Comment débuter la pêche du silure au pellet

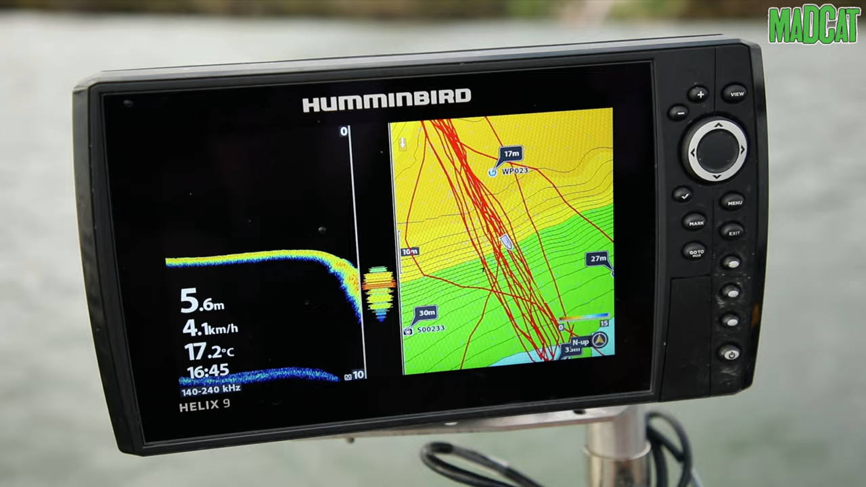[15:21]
On screen: depth 5.6 m, water 17.2°C, speed 4.1 km/h
Très important, car la précision dans la pêche au pelé, ça fait toute la différence. J'ai plusieurs points GPS sur mon sondeur,
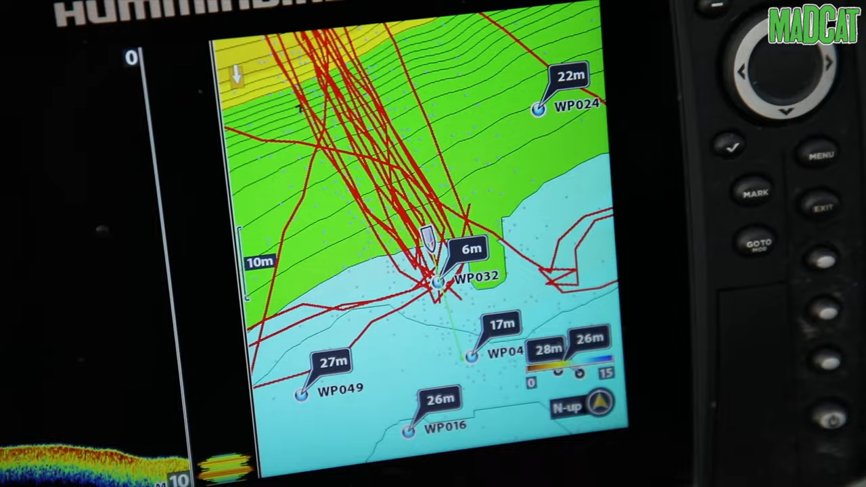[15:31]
car suivant la période et suivant le comportement des poissons, j'amorce des postes différents.
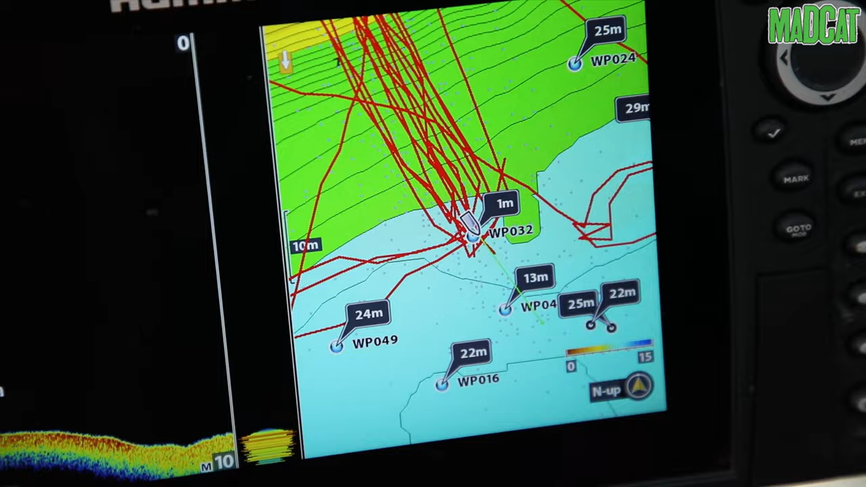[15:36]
Donc là actuellement on pêche dans 9,20 m, 9,40 m d'eau, juste derrière la cassure.
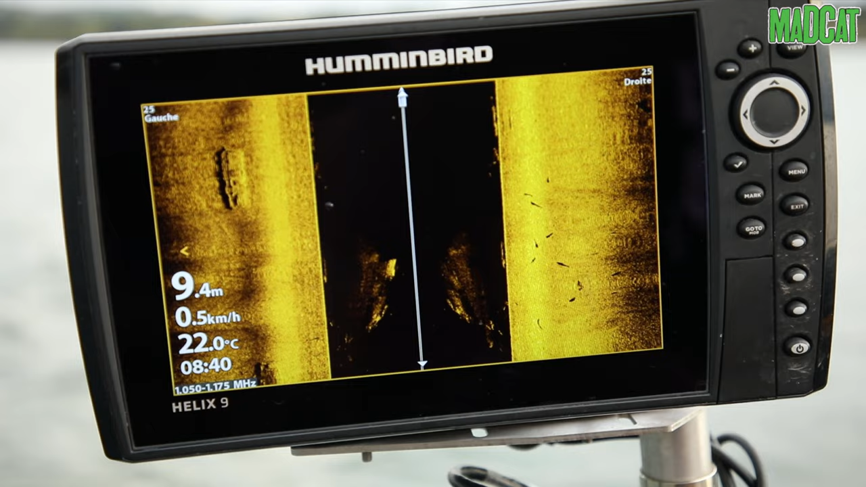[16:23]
On screen: depth 9.4 m, water 22.0°C, speed 0.5 km/h
Sur l'écran, on peut voir deux gros poissons de 2 mètres et plusieurs petits poissons autour. Là, en bas de l'écran, vous voyez un nuage. C'est mon amorçage qui descend.